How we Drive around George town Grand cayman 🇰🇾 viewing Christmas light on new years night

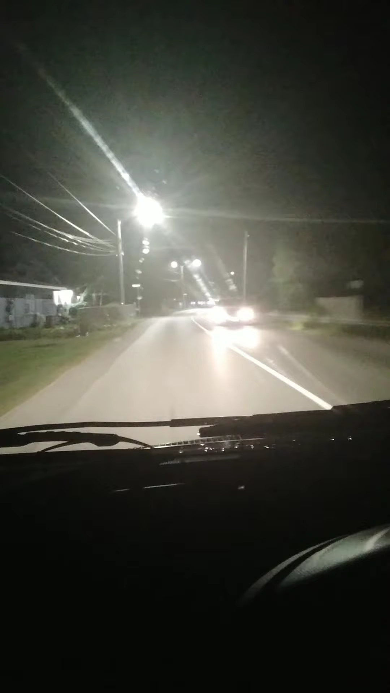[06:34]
Wow, cars are ruined. What we do is like some teeth.
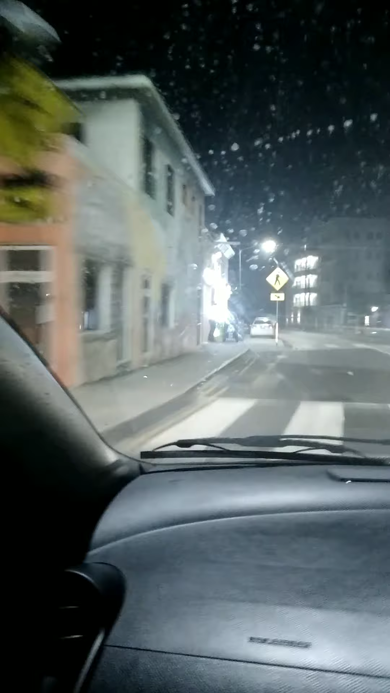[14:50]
There's a container over there, right? Containers. And we go green light and stop light. What's it saying? Go.